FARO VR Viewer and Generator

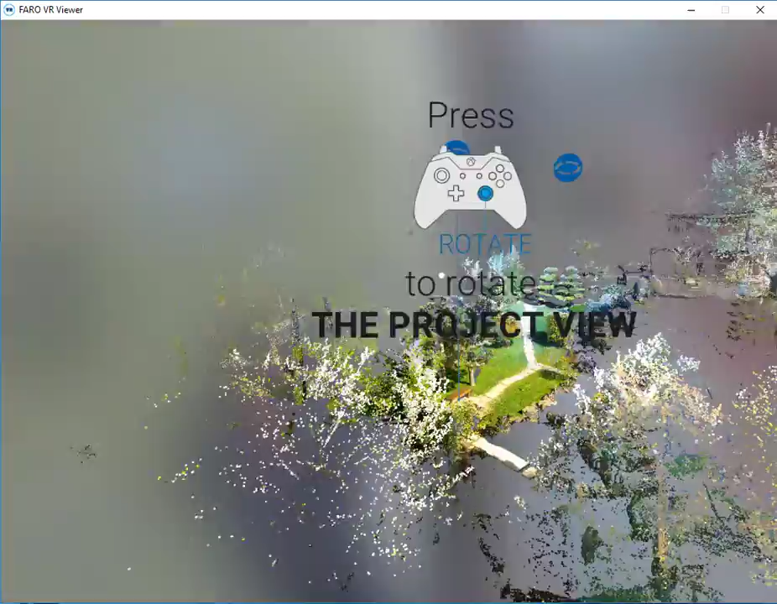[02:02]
We can choose to rotate our project view by using the right joystick. Also we can use our up and down triggers as before.
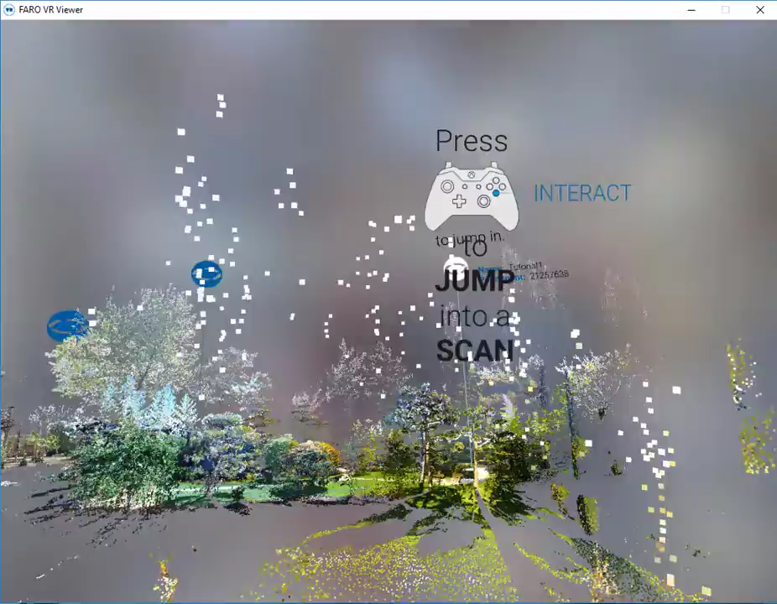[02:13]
Lastly we can select a scan position.
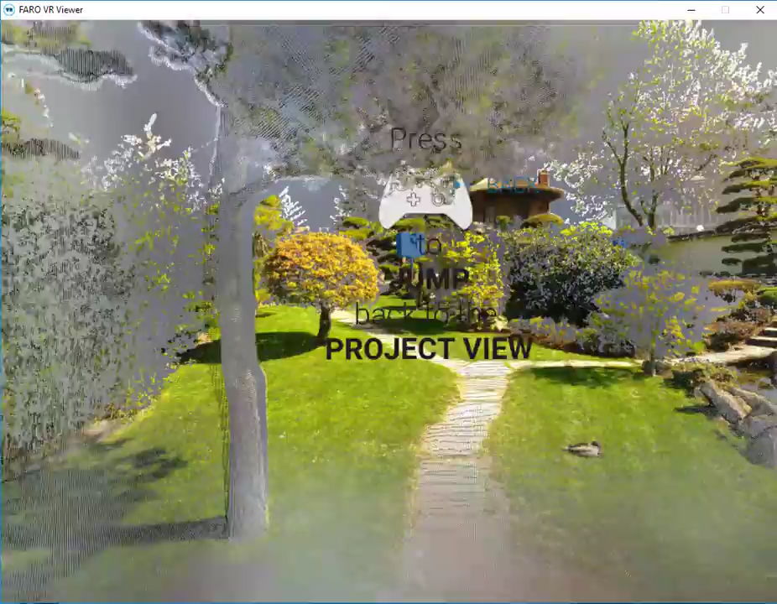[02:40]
Now I'm looking around in virtual reality at the point cloud data.
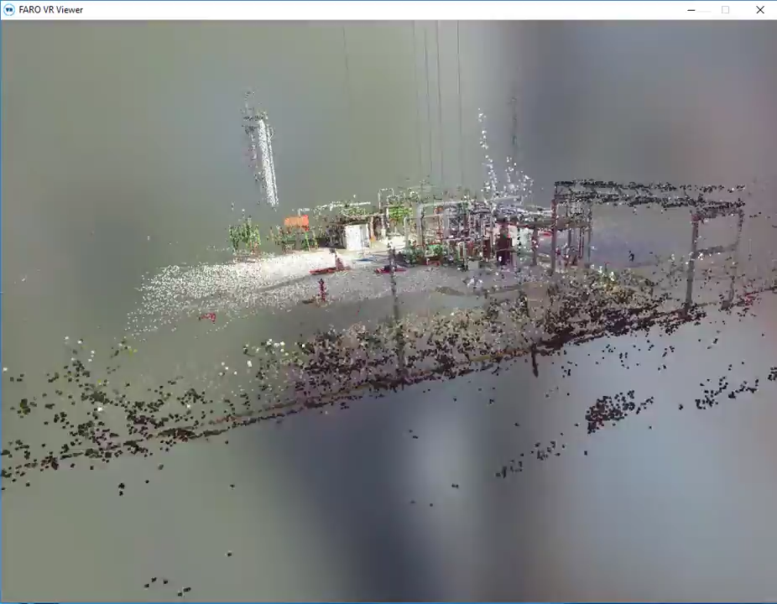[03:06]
Here we'll navigate around using the tools we've talked about before.
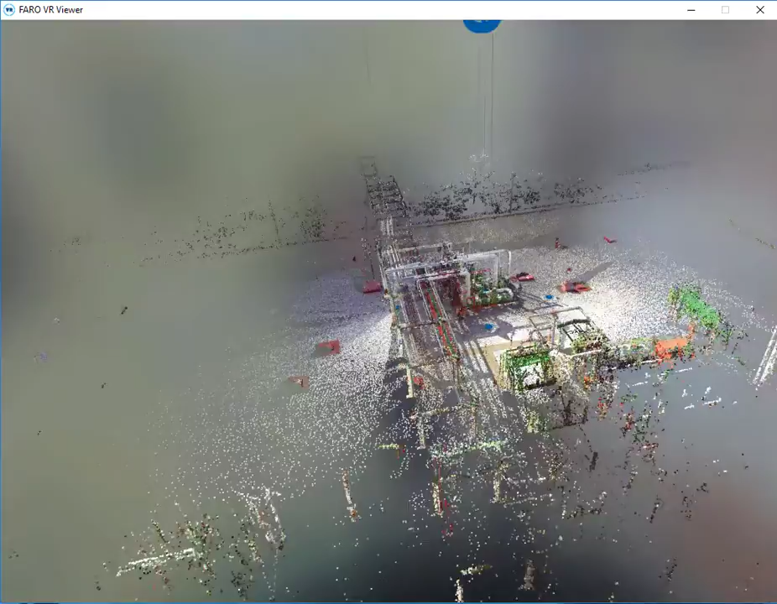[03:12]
Now I'll select a scan position to jump in.
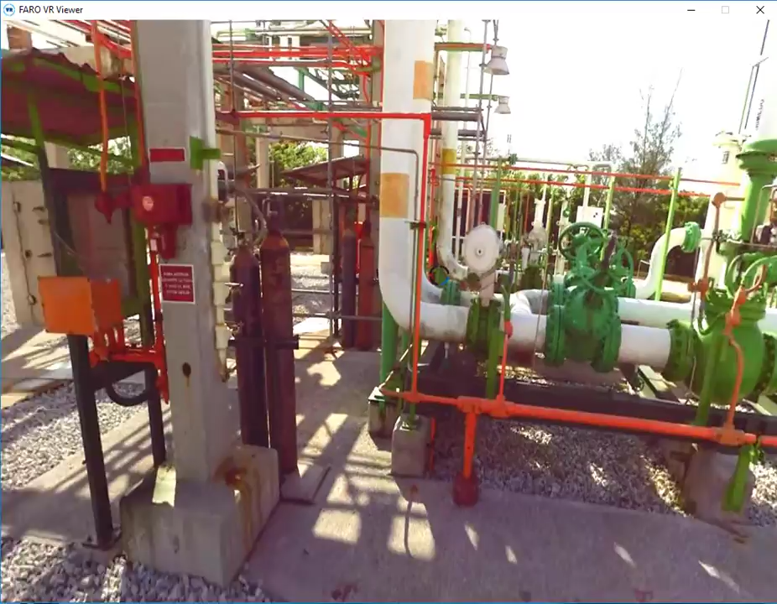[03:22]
Once the point cloud is loaded I'll go ahead and select to view it.
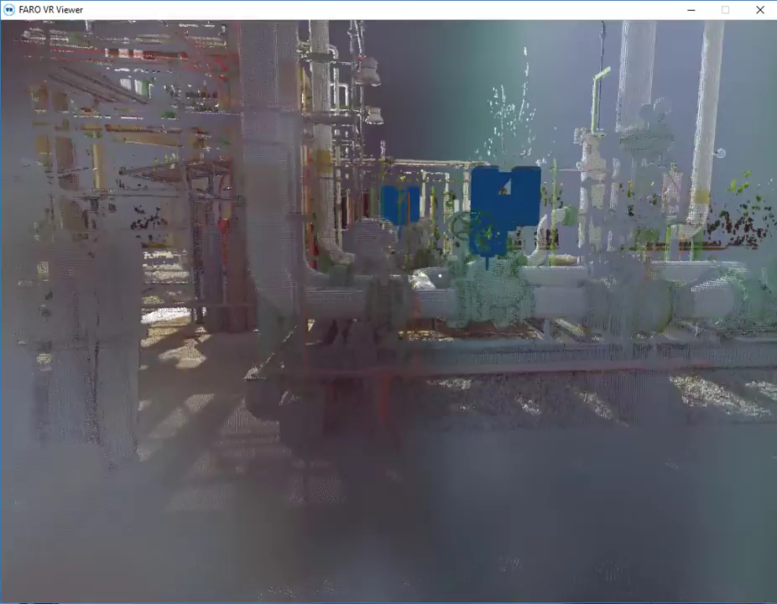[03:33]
I can also jump from scan position to scan position just like so.